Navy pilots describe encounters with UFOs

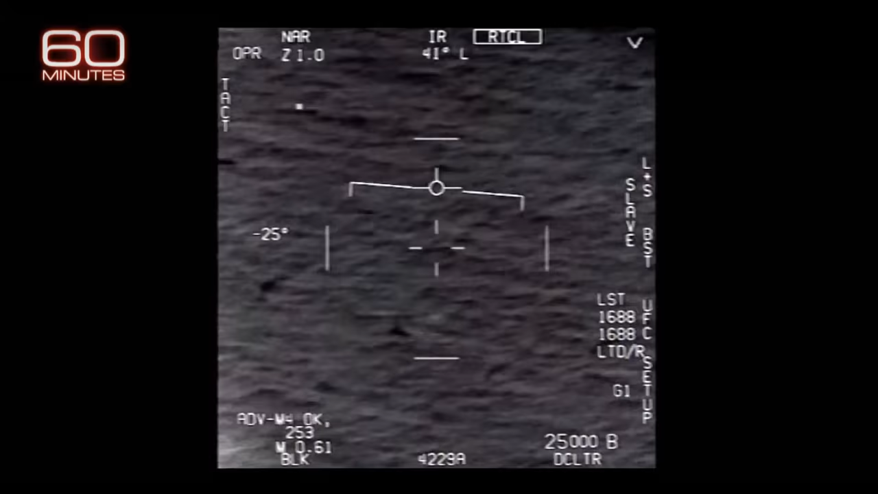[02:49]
A Navy air crew struggles to lock onto a fast-moving object off the U.S.
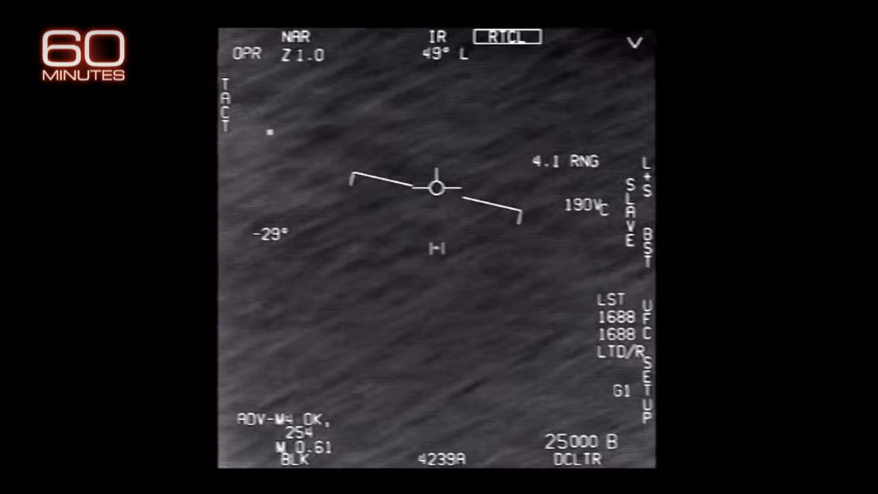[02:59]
Atlantic coast in 2015. Recently released images may not convince UFO skeptics,
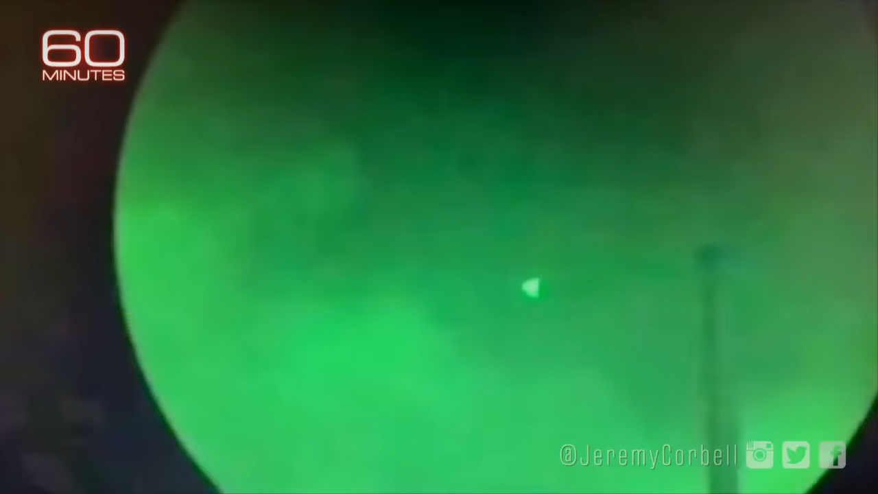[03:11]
but the Pentagon admits it doesn't know what in the world this is. Or this. Or this. So what do you say to the skeptics?
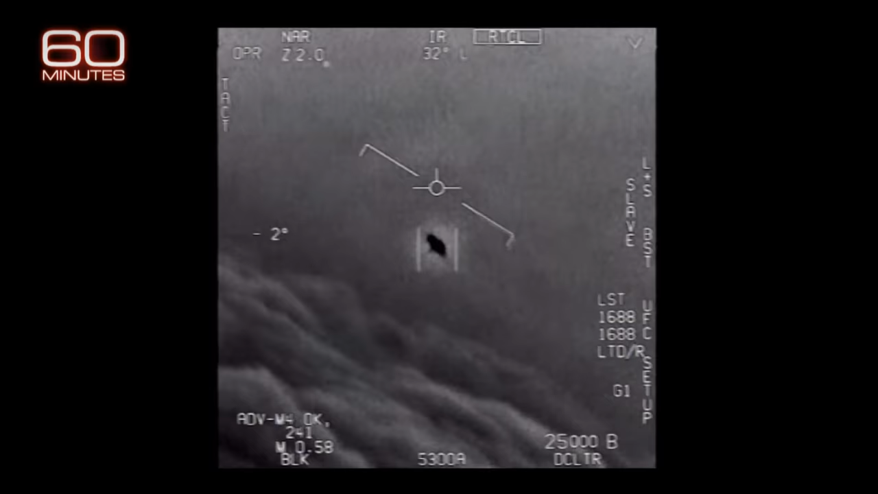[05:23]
Look at that thing, dude. You can sort of hear the surprise in their voices. You certainly can. They seem to have broke character a bit.